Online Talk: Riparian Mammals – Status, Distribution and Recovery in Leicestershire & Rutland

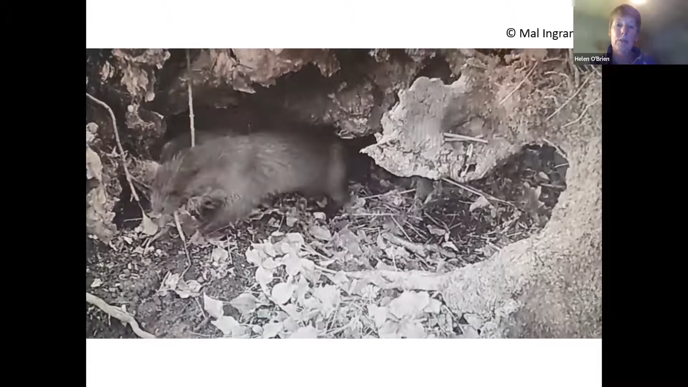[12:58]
And what you should be able to see is that
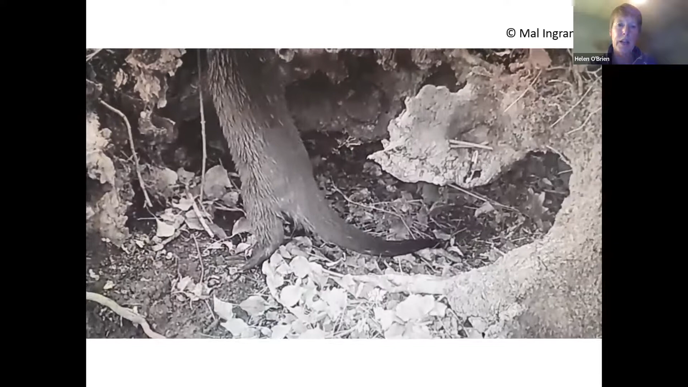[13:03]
they are able to move quite freely in and out to disappear right within those cavities.
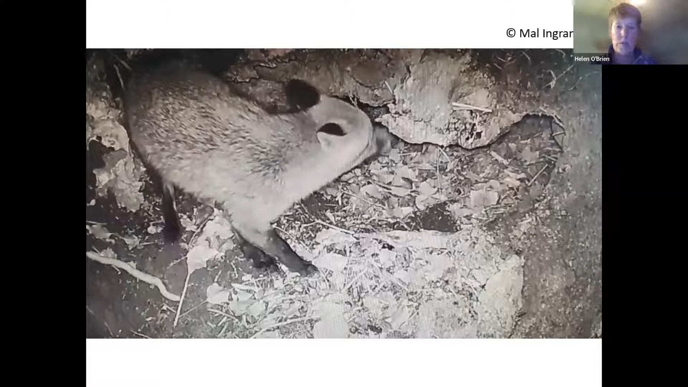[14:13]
So irrespective of the otters being in and sort of tucked into those holds, then you do find that the large mammals will actually, you know, come along and investigate them. As will smaller mammals, as will waterside birds as well. So they're actually quite busy places along that watercourse highway.